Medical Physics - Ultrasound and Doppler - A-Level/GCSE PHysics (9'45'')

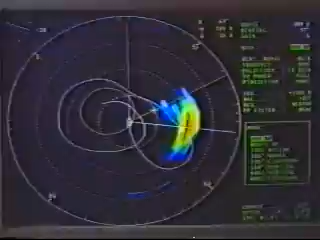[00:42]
And with the help of some clever technology to receive and interpret the echoes,